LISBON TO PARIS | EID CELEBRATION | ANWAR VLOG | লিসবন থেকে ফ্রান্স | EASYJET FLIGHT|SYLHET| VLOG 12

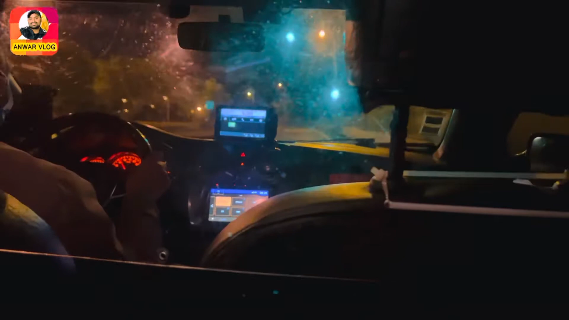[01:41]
তো সকাল 5টা বেজে 30 মিনিট, সো এত বেশি রাস না, রোডটা পুরো খালি। আমার ফ্লাইট হচ্ছে গিয়ে 7টায়।